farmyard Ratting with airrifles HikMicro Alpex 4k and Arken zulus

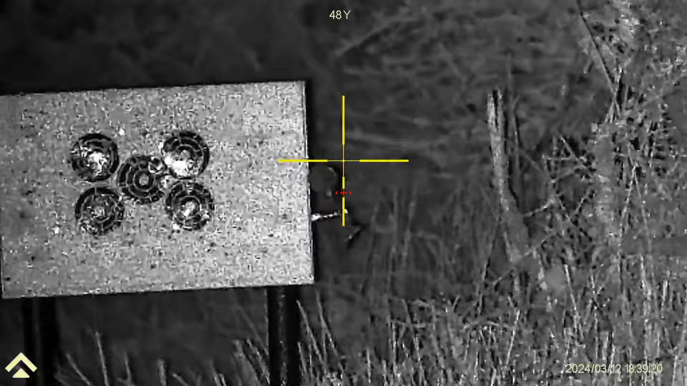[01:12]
That's Carl worried about his BC, 48 yards. I don't think he's got a lot to worry about.
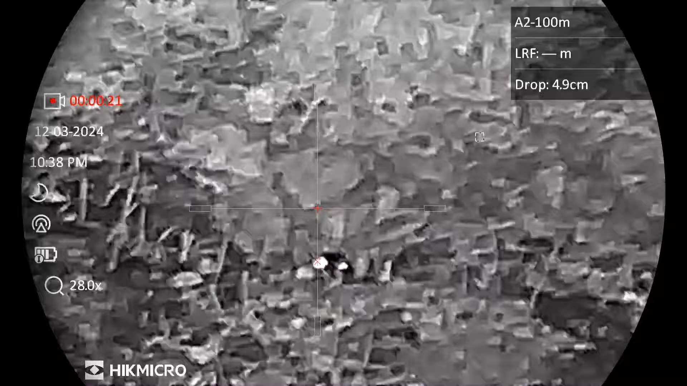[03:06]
I don't know, we got him there, we both shot it exactly the same time. Well, I haven't got the one I was shooting at. Oh, never mind, I got him.